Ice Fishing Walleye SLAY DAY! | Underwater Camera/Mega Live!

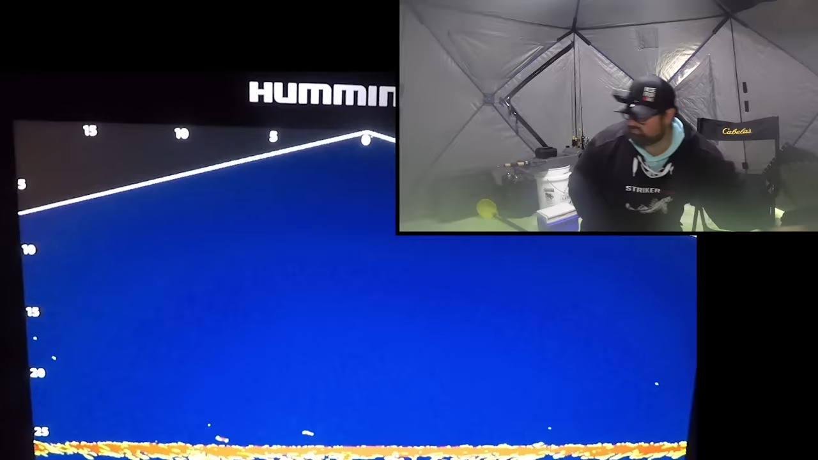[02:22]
Oh, I have a fish coming on the bottom.
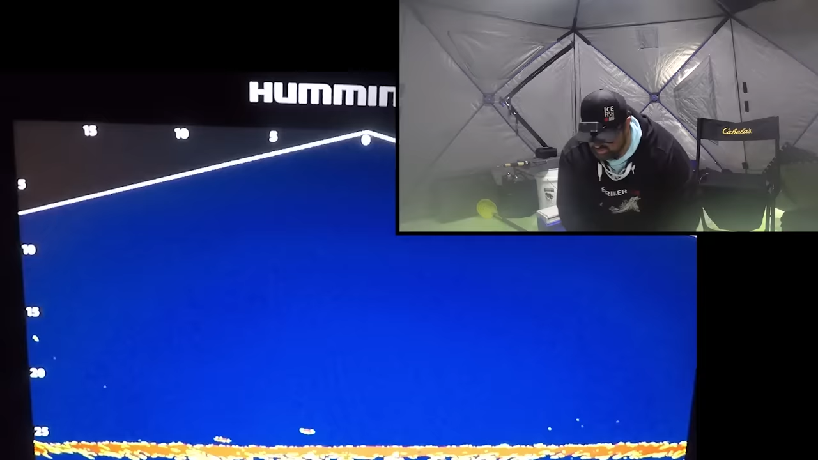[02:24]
I can't see him on the camera yet, but I can see him on the Mega Live. Here he comes. Okay, I'm gonna see him on the camera right away. Come on, where is he? Here he comes, there he is. He took a swipe at it.
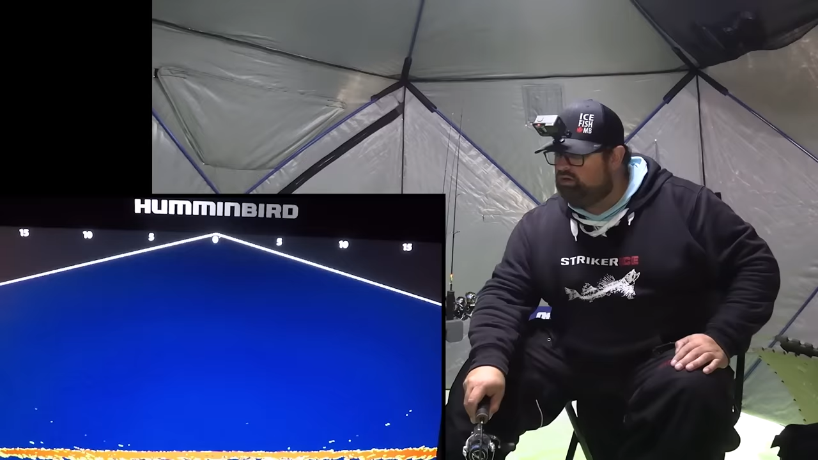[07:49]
I like to be able to see it on the Mega Live before he even gets to the underwater camera. He's coming in pretty quick, 10 feet.
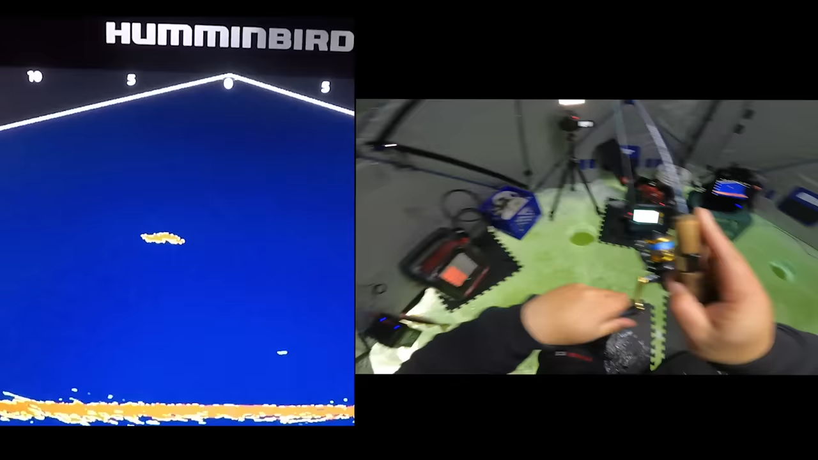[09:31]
it was on the underwater camera, and I'm like, yeah, that's a big fish. Is it my turn now for a big one? Oh, baby. Oh, baby. Yeah.
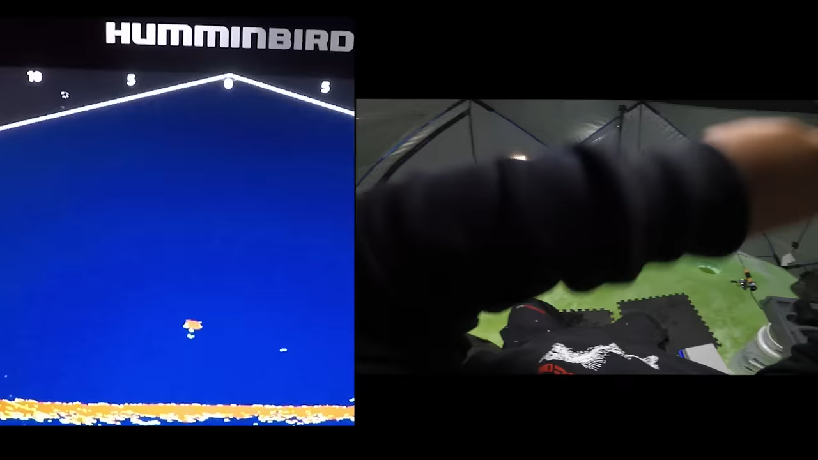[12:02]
That's another nice fish. Not as big as the last one, but still another nice fish. Wow, we are on the spot right now. Carter and I are definitely on. Oh, I dropped him. No. So Mark, see it moving on the bottom. Tight to bottom on the left here. It's coming in fast.
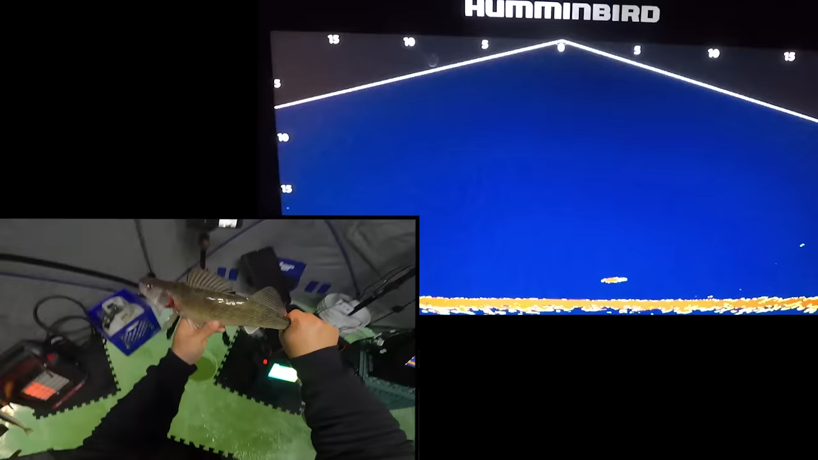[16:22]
Get rid of this guy because I think he's on my live minnow. Oh,
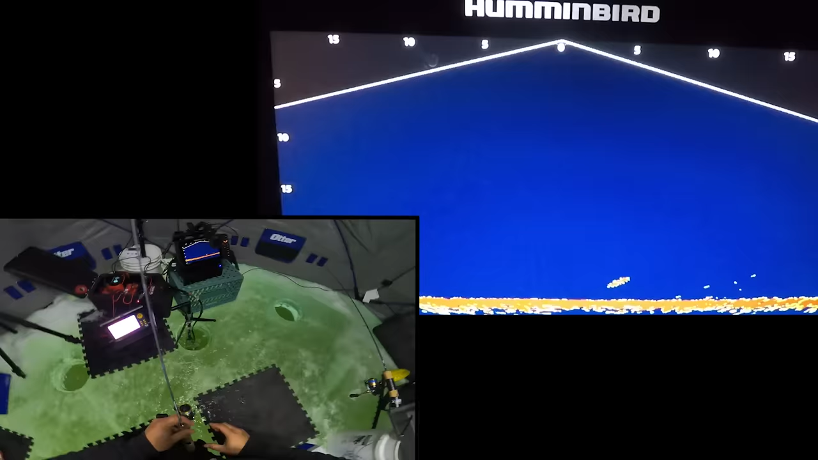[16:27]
he's definitely thinking about it. Oh, there he is. Got him. That looks like a better fish too. Looks like a decent fish. Nice. That's what you call a double header, baby. Yeah, this one feels nice. This is such a good rod for the dead stick.
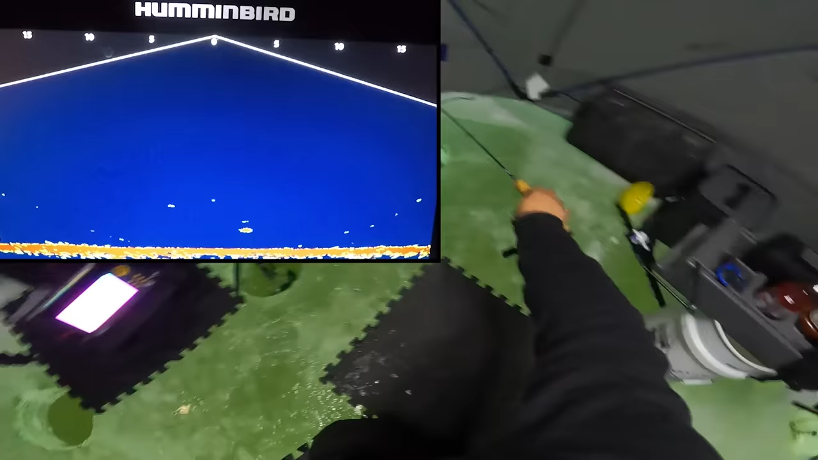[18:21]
There's a fish on him there right now. Is he coming to it? Is he gonna eat it? It's a really, really good dead stick rod for walleyes. I find the drench. Fish is coming right up there to it. See, look how he just ate it. Now it's starting to load. I got time. Bang, pull up. That's a nice fish again too. We're on some pretty good fish right now.